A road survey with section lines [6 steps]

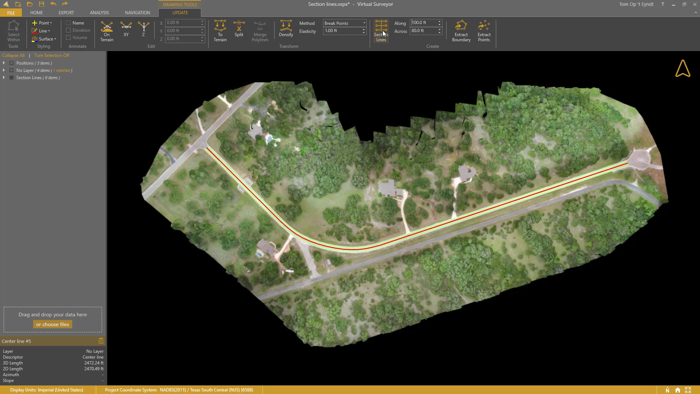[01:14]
And in the section line group, I enter 80 feet as the across distance. I will also enter an along distance. And create the section lines. You see that there are more section lines in the curve. Step number three, capture breaks.
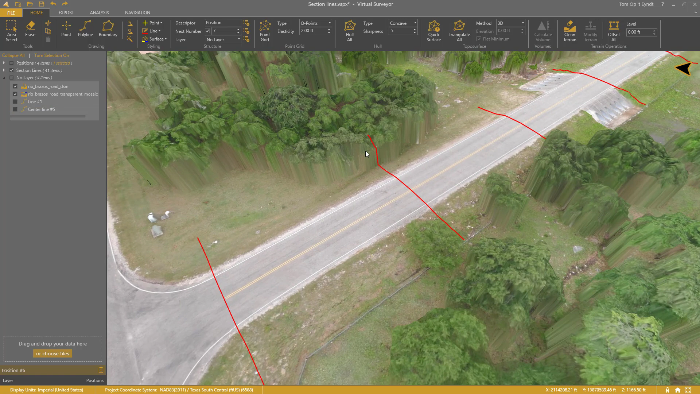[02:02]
At this point, I don't need the center line anymore, so I will turn it off. I see that some of my section lines are on top of the trees. I can easily clean them. I select the section line and click any button in the edit group. The vertices appear, and I will delete the ones that are on top of the trees.
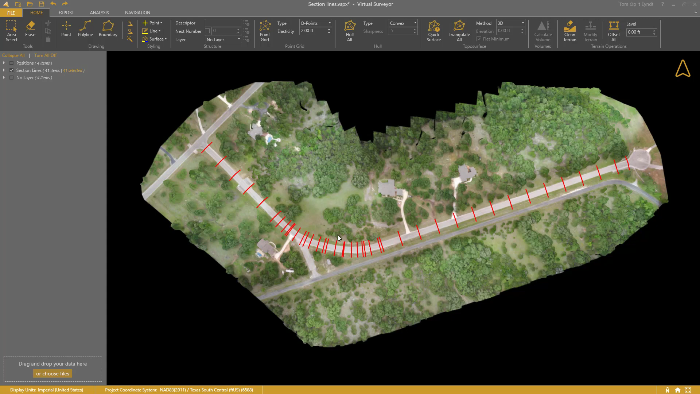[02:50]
So, I will create a hull around them. I select my section lines, set the hull type to concave, and create the boundary.
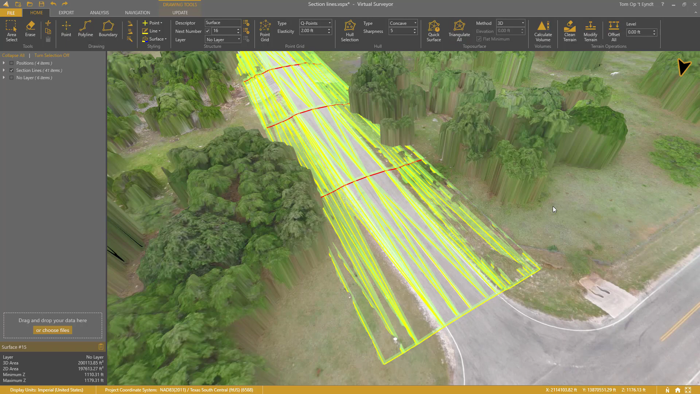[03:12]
The surface is created and is shown as triangles by default.
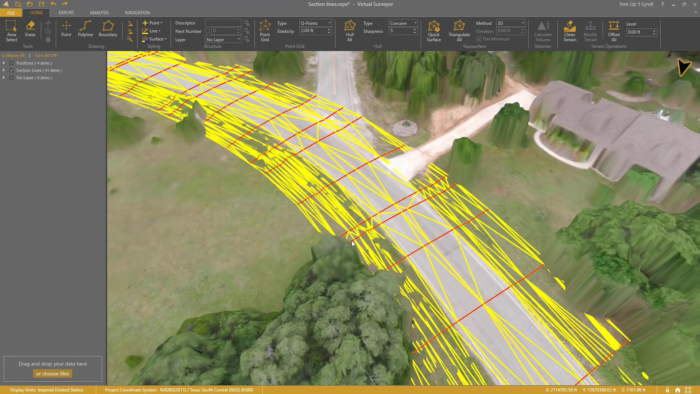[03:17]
I can also display it with contour lines,
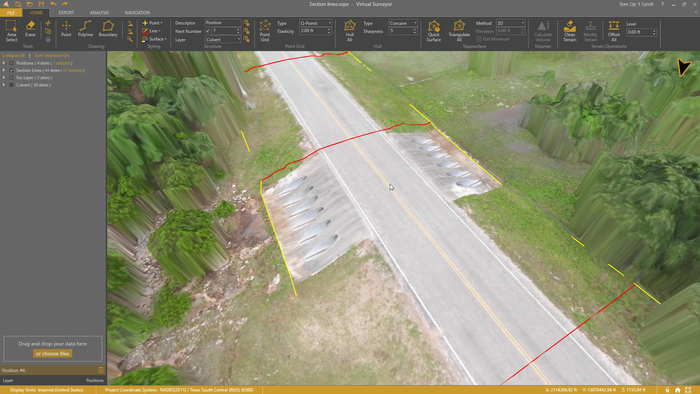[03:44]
We can include this in our survey. I enable the contour lens.